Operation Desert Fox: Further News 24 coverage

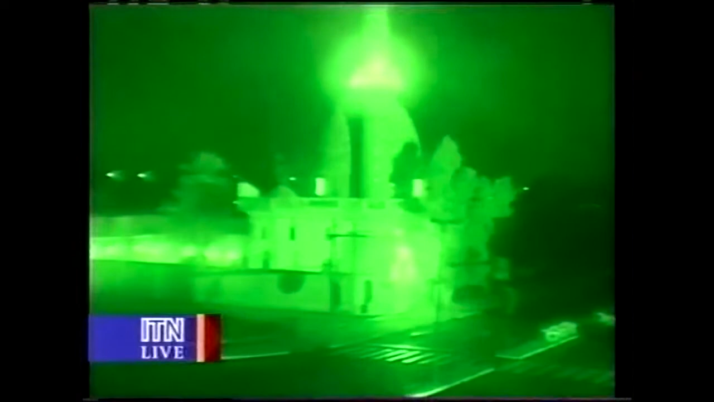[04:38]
So that is the way this is all being set out, and we shall hear more from the Prime Minister very shortly.
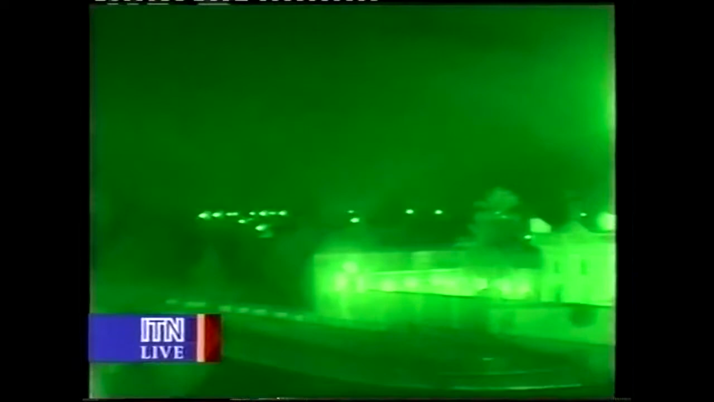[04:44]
Right, and while you've been talking to us, we've brought up pictures now that we're getting live from Baghdad, of the city there, which we know now is about to be attacked by American airstrikes.
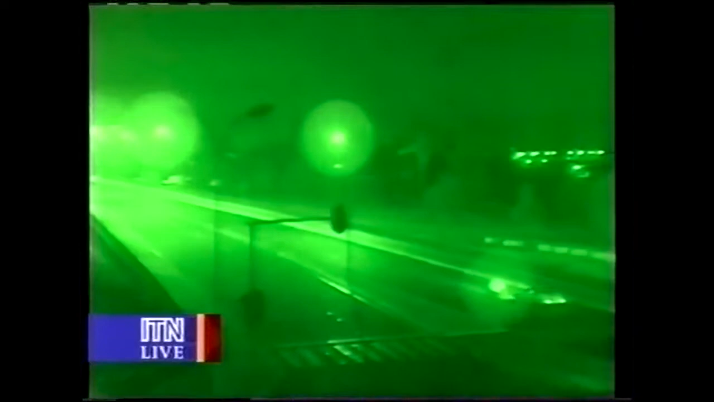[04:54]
We know the airstrikes have begun. It's been confirmed both in Downing Street and by the White House that the airstrikes have begun. It would appear that we're looking at a normal city, traffic travelling at about almost half past three in the morning there. Electricity in good supply, television pictures beaming out, but we know that attacks have begun. So, and we're back straight to Downing Street, of course, as the Prime Minister comes out.